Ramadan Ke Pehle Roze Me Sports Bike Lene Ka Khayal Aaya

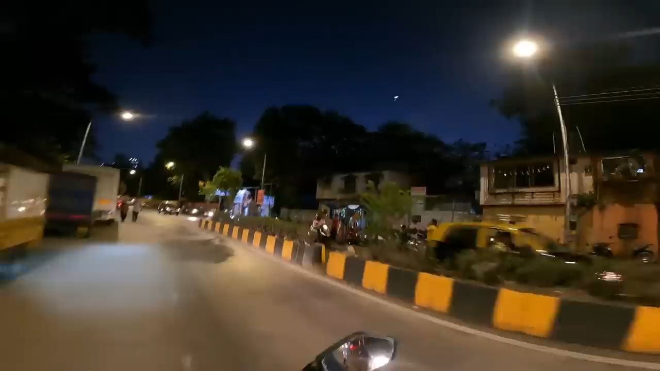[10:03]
चलो, ये चांद दूसरे दिन का तो नहीं लग रहा है, तीसरे दिन का चांद है। चांद के नीचे एक छोटा सा तारा है, इसको शूट कर सकते हैं।